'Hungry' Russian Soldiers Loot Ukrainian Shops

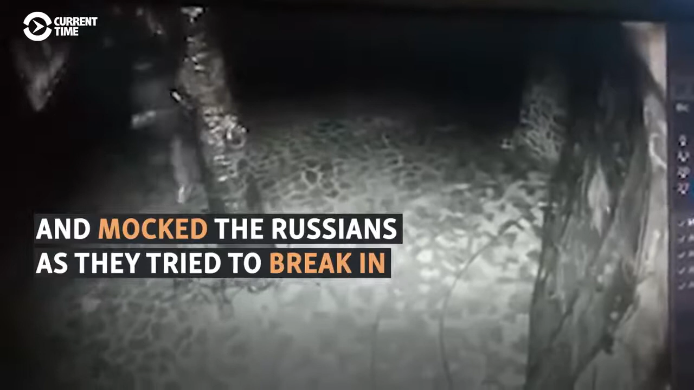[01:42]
Ось вам кіношка зараз покаже, що це москаляки голодні, крадуть харчі.
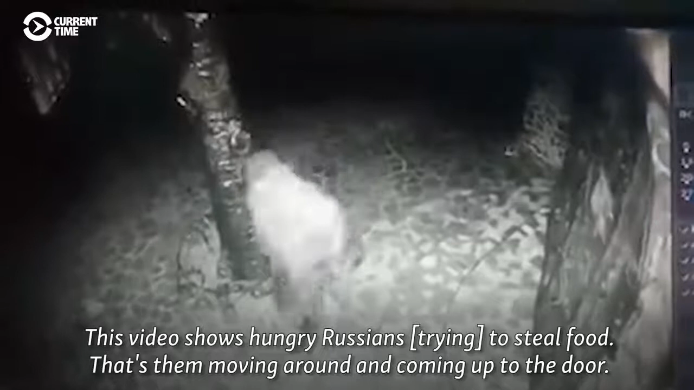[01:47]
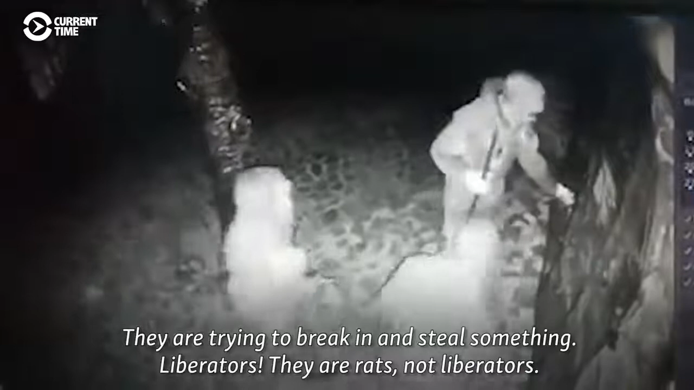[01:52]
Ось вони пройшли, просунулись, а ось вони йдуть до дверцят. Ось вони намагаються зламати, щоб щось вкрасти тут. Освободители.
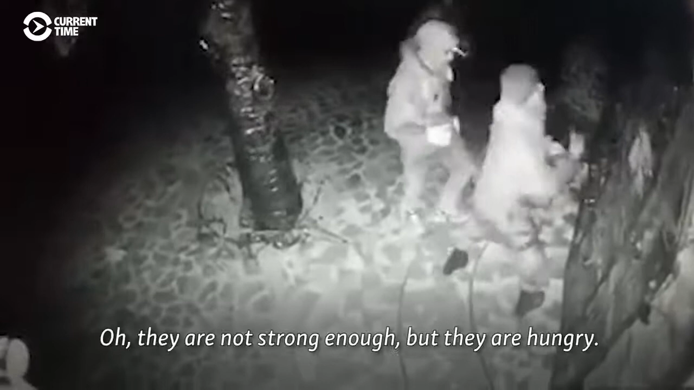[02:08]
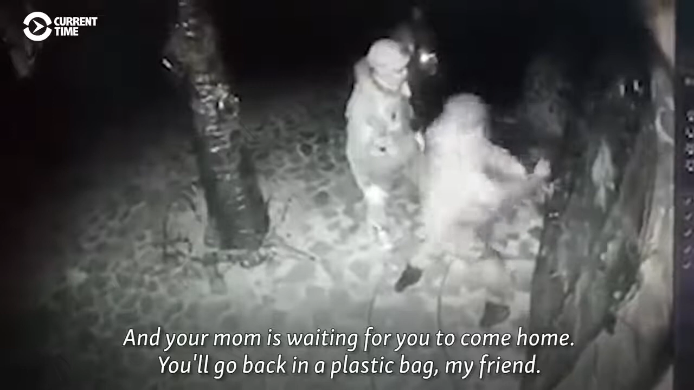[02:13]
Ой, ой, ой, здоровячка вже нема, їсточки хочуть, а там мама жди. А поїдеш в полиэтиленовому пакеті, дружа, поїдеш. Дякую за перегляд!